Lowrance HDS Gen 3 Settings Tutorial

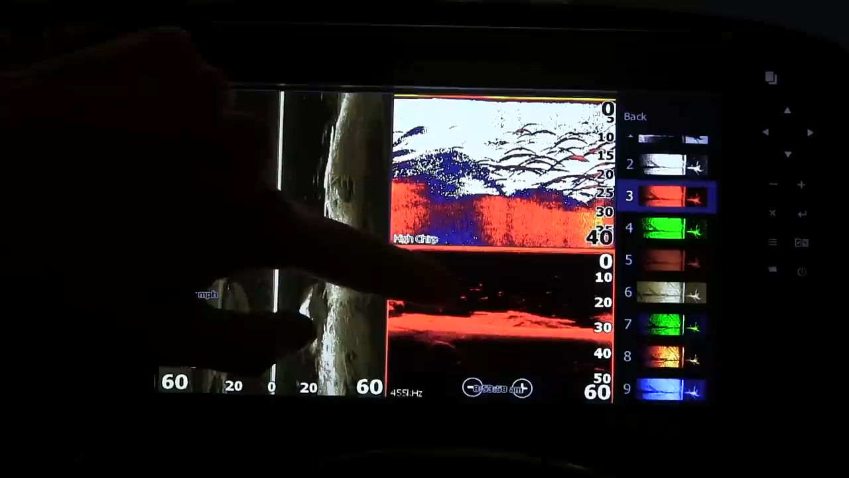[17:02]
So just by changing that to red, I can actually see some of the detail of these fish down here a lot easier than the standard kind of pewter or grayscale.
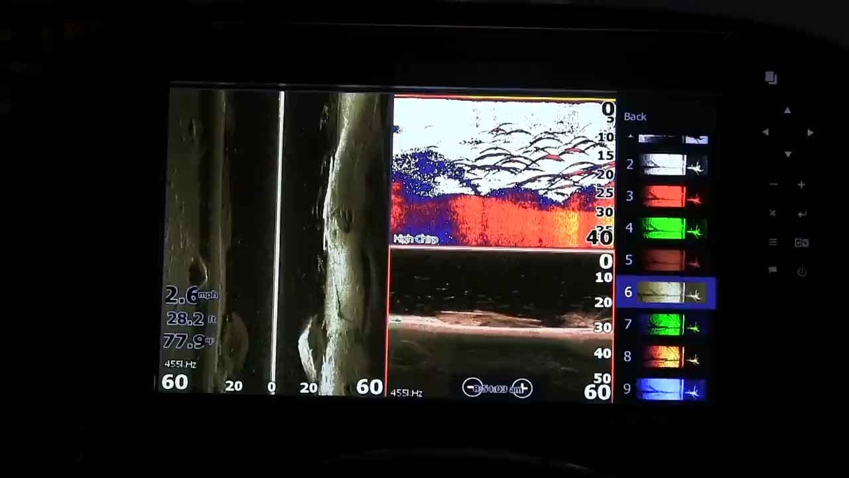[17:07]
On screen: depth 28.2 ft, speed 2.6 mph
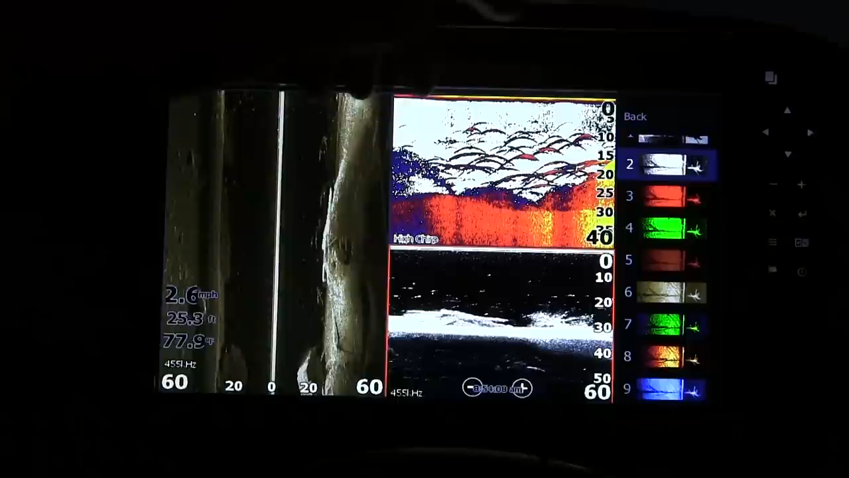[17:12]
On screen: depth 25.3 ft, water 77.9°F, speed 2.6 mph
Some of these colors actually make the fish pop even more.
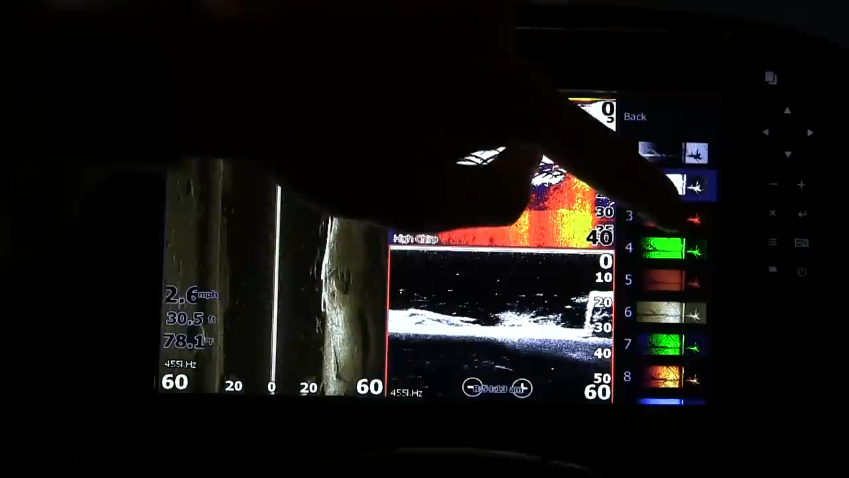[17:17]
On screen: depth 30.5 ft, water 78.1°F, speed 2.6 mph
There's an inverse and you can go through here and pick colors that might help you out on the water identify fish or structure a little bit better.
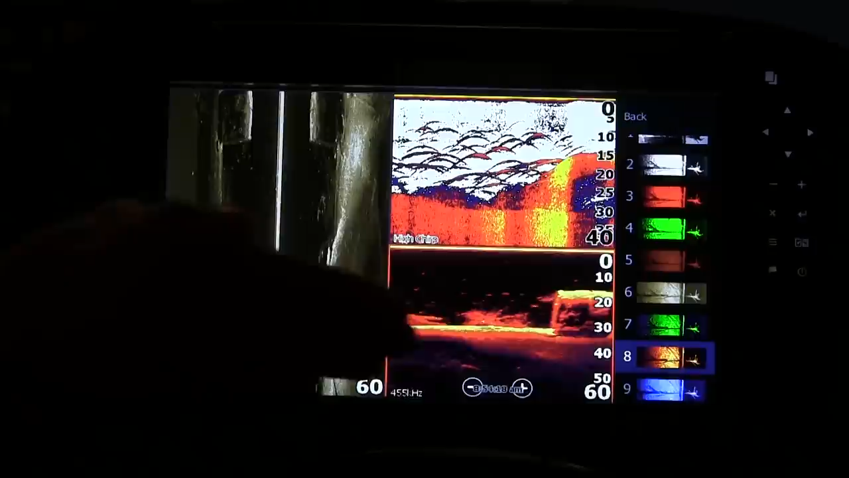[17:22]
Let's see.
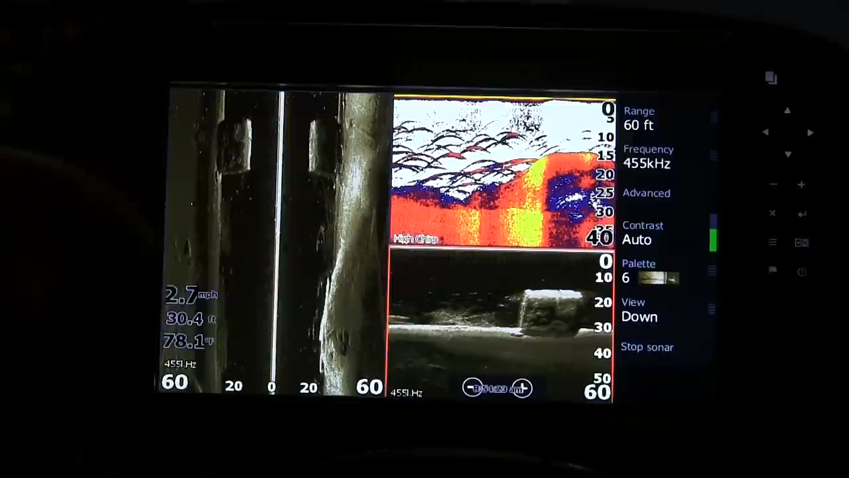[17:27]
On screen: depth 30.4 ft, speed 2.7 mph
So go back to our structure scan.
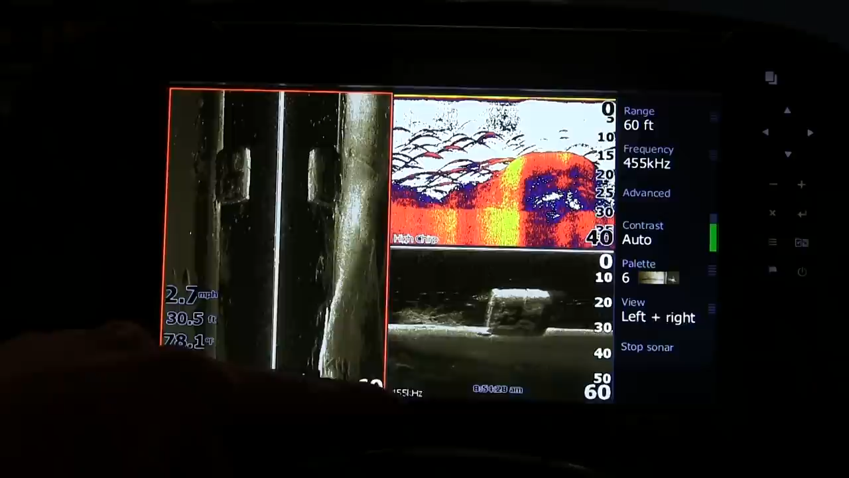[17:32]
On screen: speed 2.7 mph
Now, one other thing I will say is when I set this up, I couldn't understand when I would go to select this page button right here,
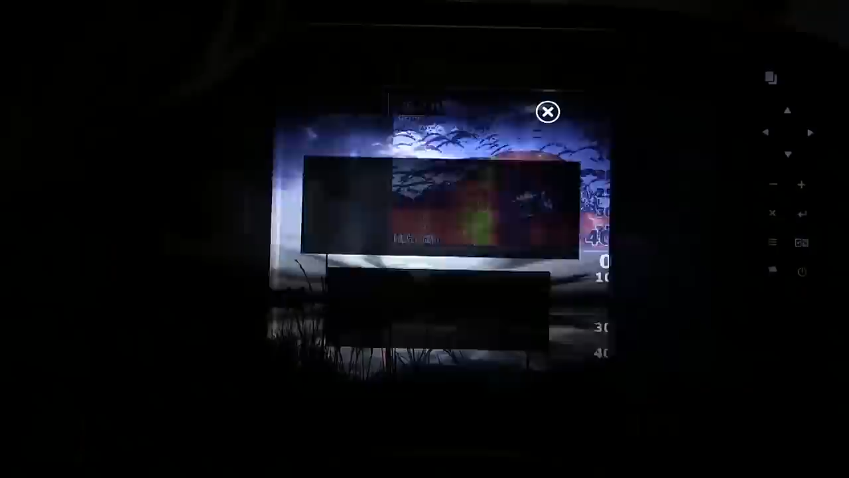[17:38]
it would show this. I'll actually show you.
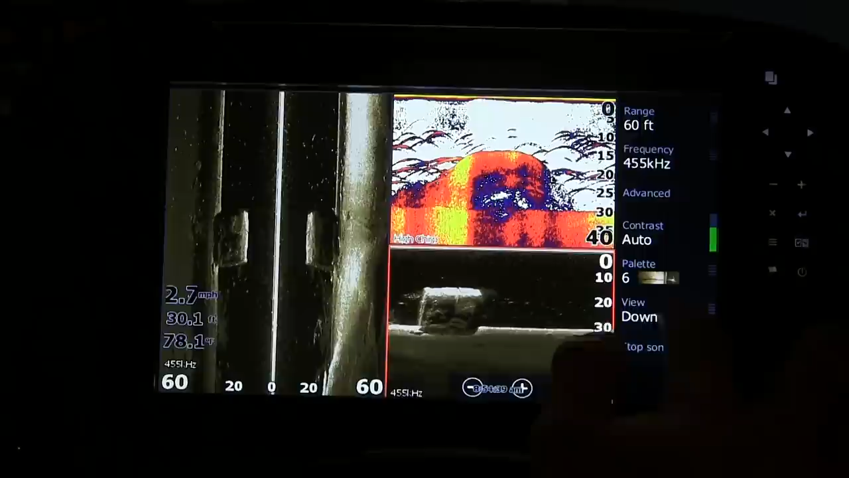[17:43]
On screen: water 78.1°F, speed 2.7 mph
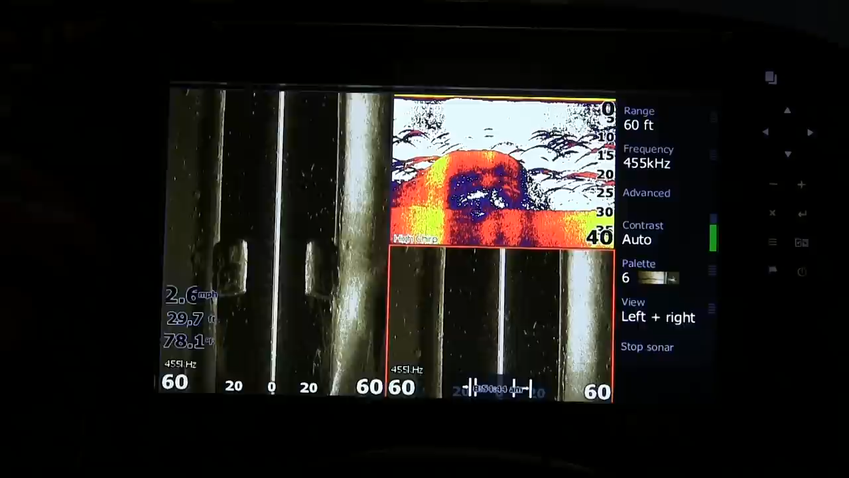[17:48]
On screen: speed 2.6 mph
By default, when you do this and you're adding structure scan pages, this is my structure scan or my side scan on the left.
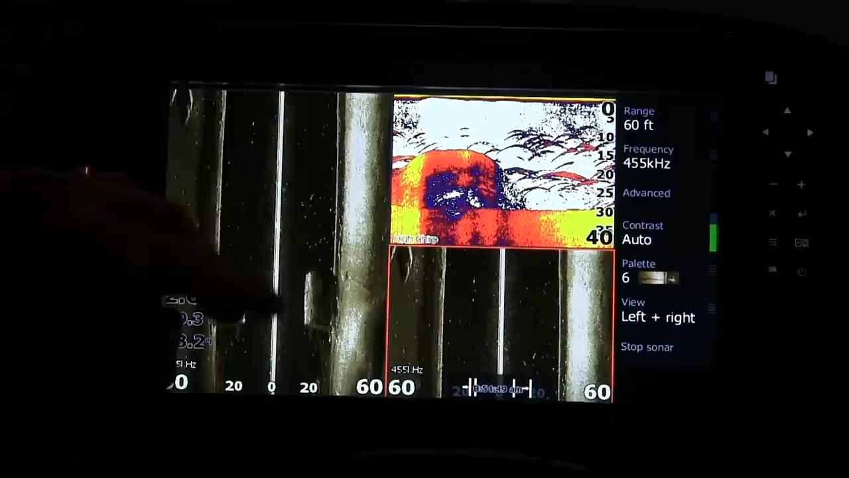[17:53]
This is the 2D sonar. And then again, it had a duplicate, duplicate side scan.
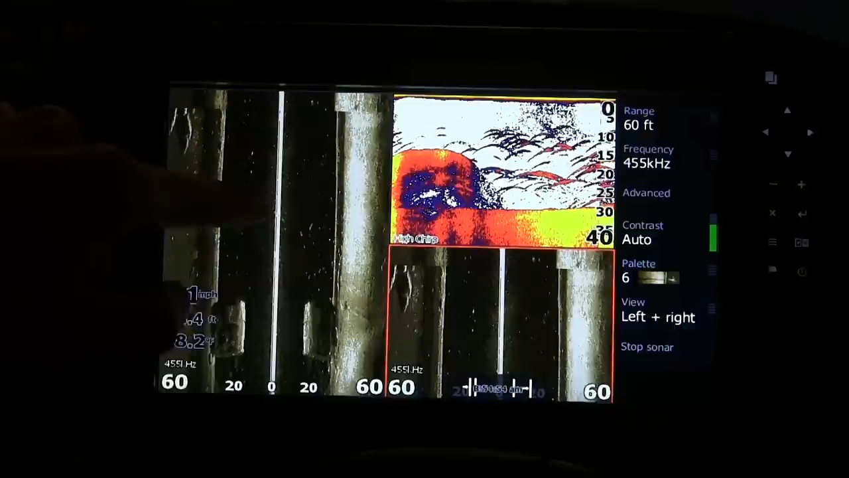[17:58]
What you need to do is go over here to the right, click view, and you want your down scan.
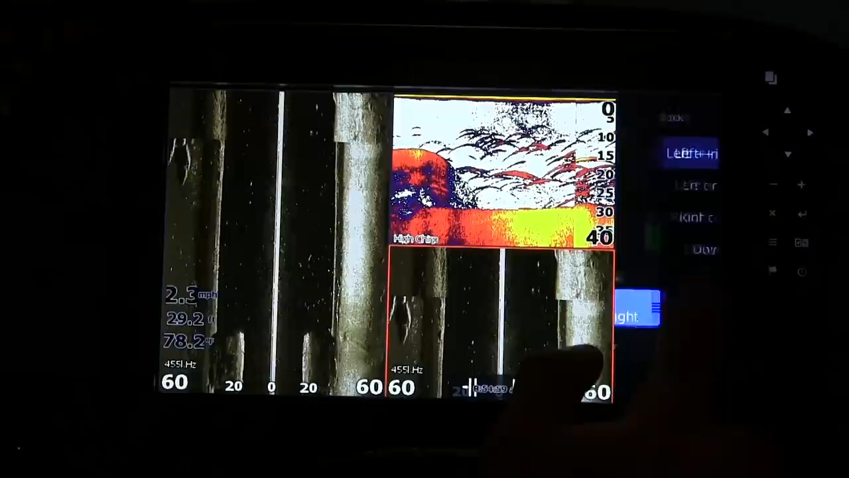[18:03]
On screen: speed 2.3 mph
And it's going to change it so that you're not looking at two different side scans. That's probably one of the hardest things I've found when it comes to changing up the unit settings.
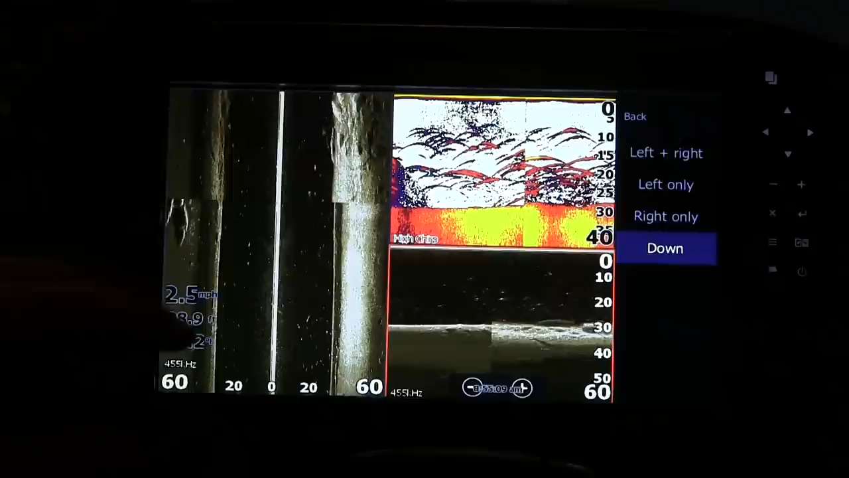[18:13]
On screen: speed 2.5 mph
It took me like 20 minutes and it was right there in front of my face, but I eventually found it.
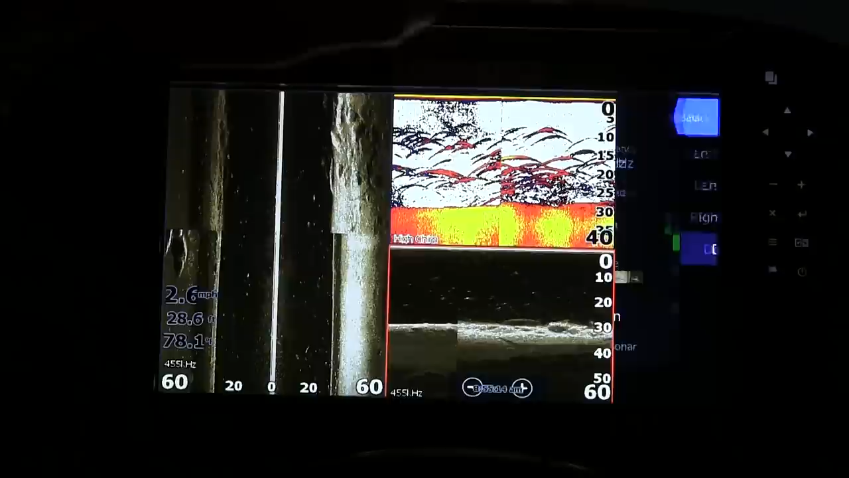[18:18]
On screen: speed 2.6 mph
So when you're back here at the home screen, you know, you have several options to choose from.
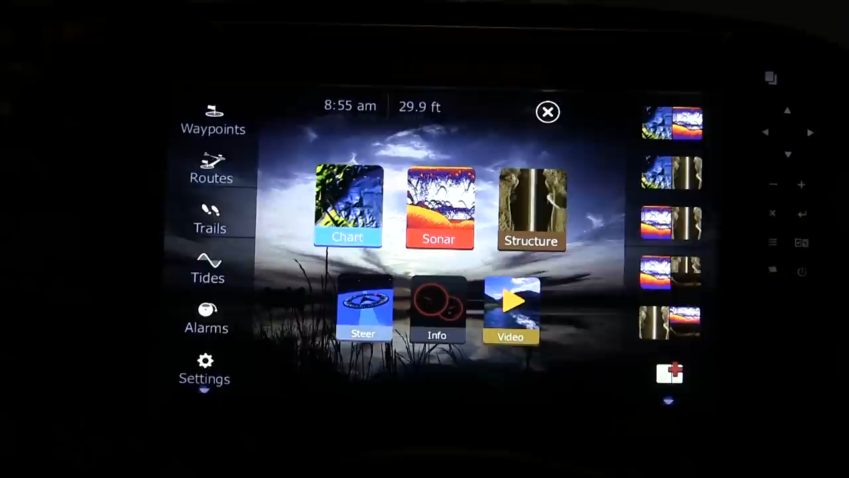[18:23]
Maybe you just want to look at a chart and you kind of want to see exactly where you are on the lake.
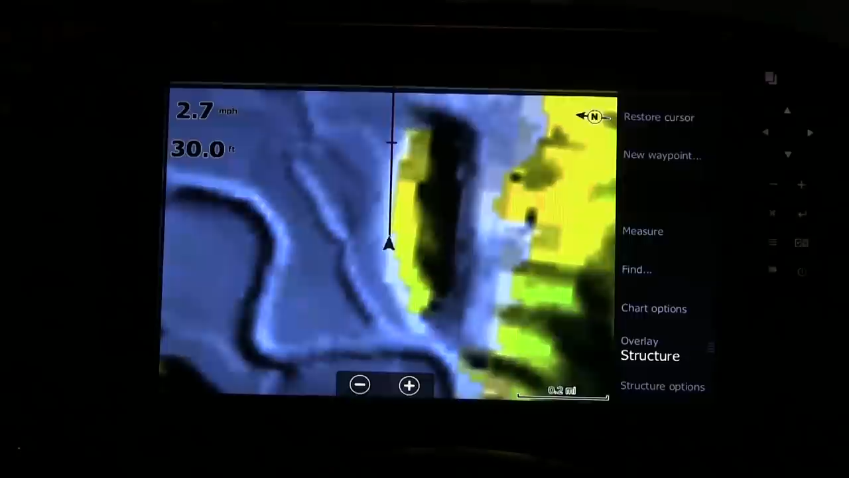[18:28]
On screen: depth 30.0 ft, speed 2.7 mph
You can zoom in here with your keys
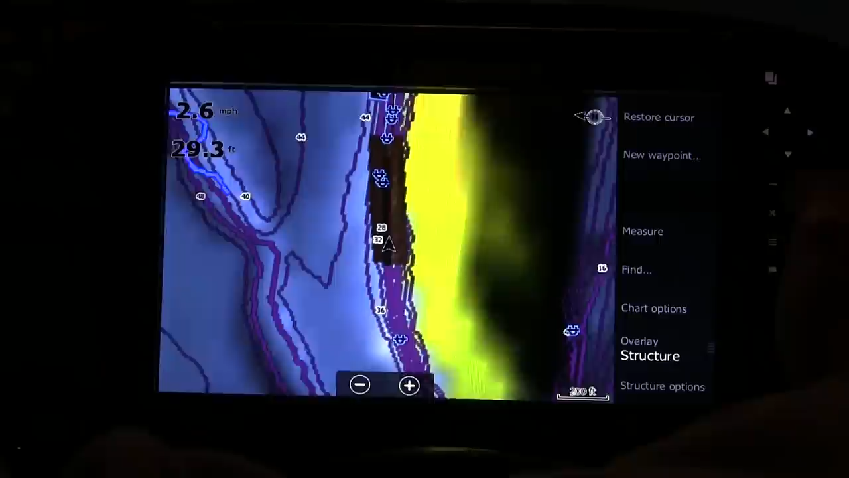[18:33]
On screen: depth 29.3 ft, speed 2.6 mph
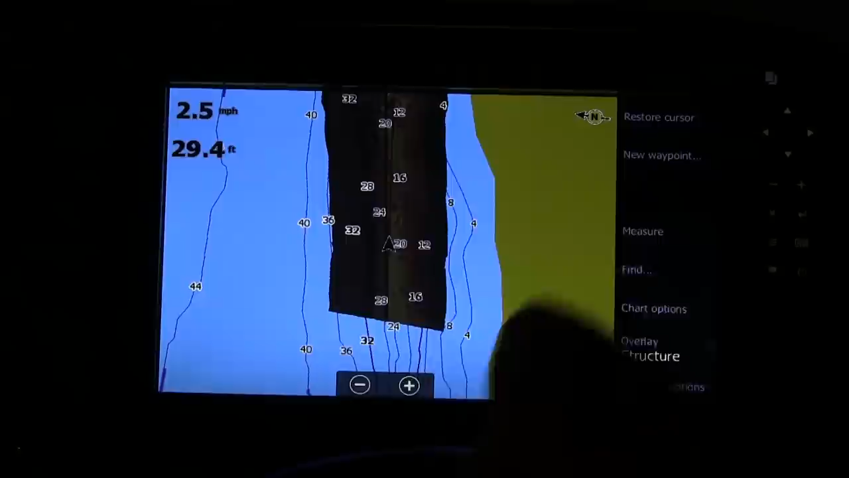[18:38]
On screen: depth 29.4 ft, speed 2.5 mph
or you can zoom in with your fingers. My fingers are so cold right now.